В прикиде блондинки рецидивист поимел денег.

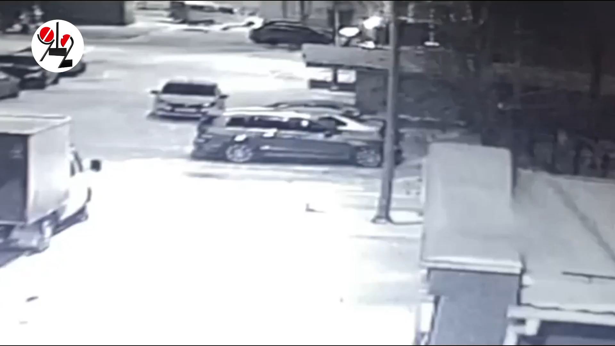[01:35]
Подняли записи видеокамер по соседству и увидели, как вся маскировка за углом в соседнем дворе полетела на помойку, а разбойника увезла поджидавшая машина. Так и поймали 35-летнего жителя Серова, который из колонии откинулся всего лишь в апреле, отсидев в очередной раз за кражи и разбой. Теперь за очередной разбой с применением оружия на срок до 10 лет продолжится его каторжная,